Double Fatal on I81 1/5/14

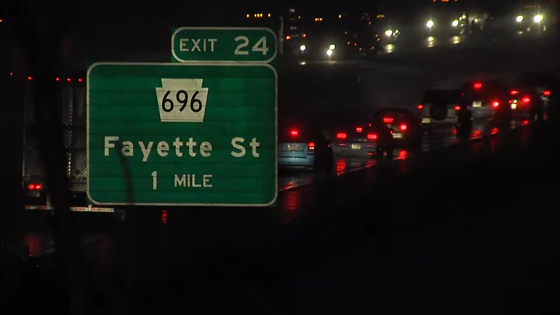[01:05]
Traffic was forced to get off southbound at the Fayette Street exit. The northbound lanes remained open. However, it was a little bit slow with a gaper delay.